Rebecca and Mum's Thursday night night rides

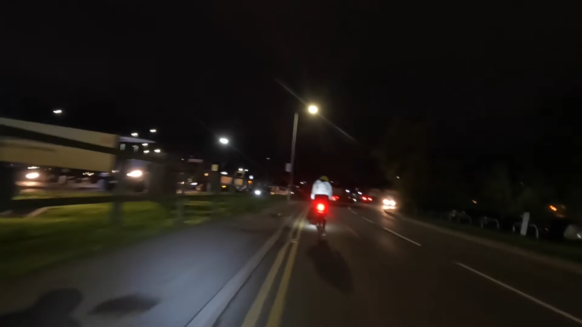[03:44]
We passed the McDonald's at the Meridian but we had no intention of stopping there because it's always so busy and we were going to loop around and then go to the Foss Park one instead.
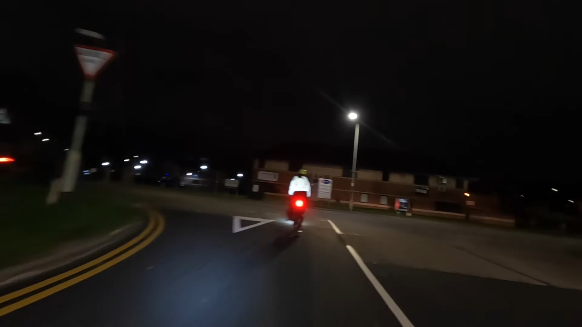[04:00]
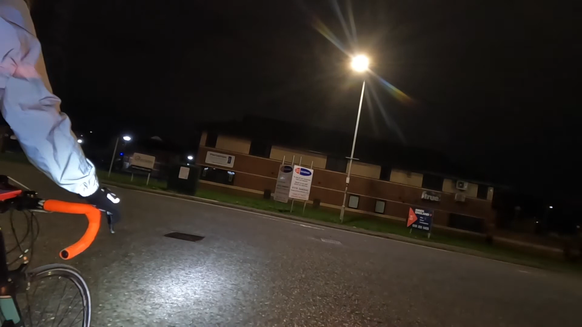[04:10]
We are coming here. The car is going to McDonald's!
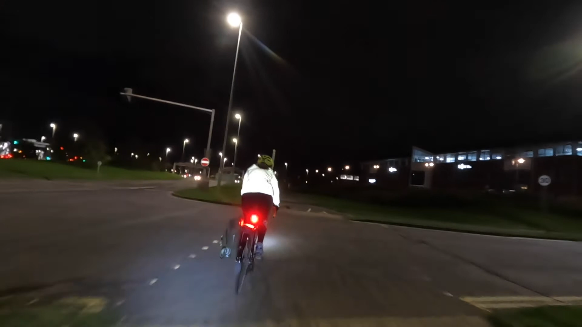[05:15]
But we got to Foss Park and then I decided that we should ride a bit further along the Saw Valley way along the bike path to add a bit more distance to our ride before turning back and then going to the McDonald's at Foss Park.
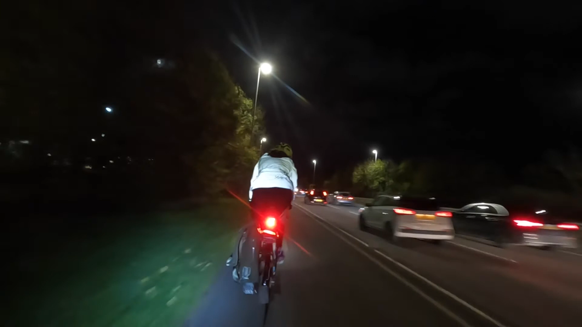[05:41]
But then we saw how well lit the Great Central Way bike path was when we passed over it on Saw Valley Way. So we decided we would go down there instead.
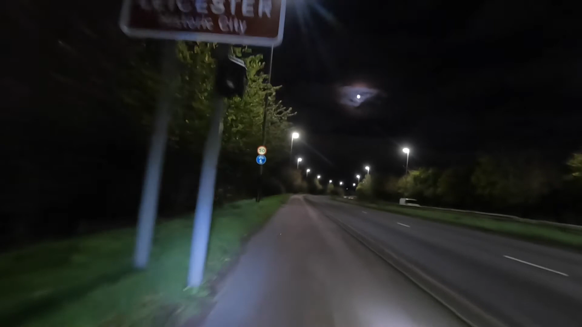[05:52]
We ended up following all the way into the city centre of Leicester and stopping for a McDonald's there not at Foss Park.